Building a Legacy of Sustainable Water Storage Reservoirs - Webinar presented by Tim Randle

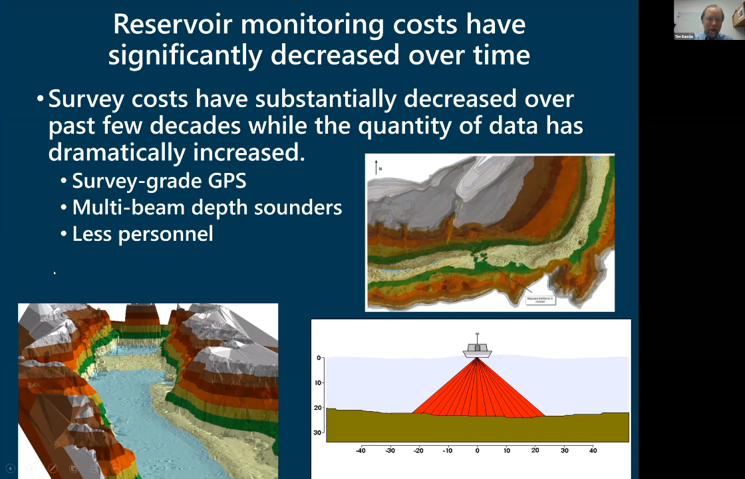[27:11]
So they've substantially decreased over time and the quantity and quality of the data have dramatically increased. We've got survey-grade GPS, we've got multi-beam depth sounders, and less personnel.
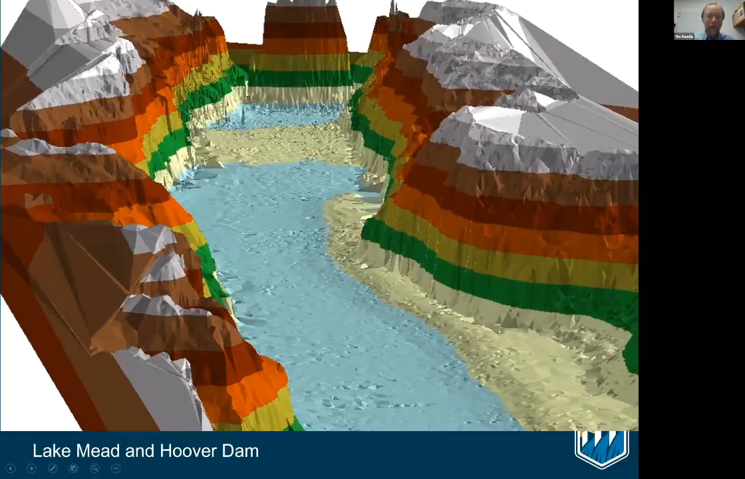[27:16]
This happens to be Lake Mead and Hoover Dam, and more monitoring and reporting is needed to track and forecast sedimentation.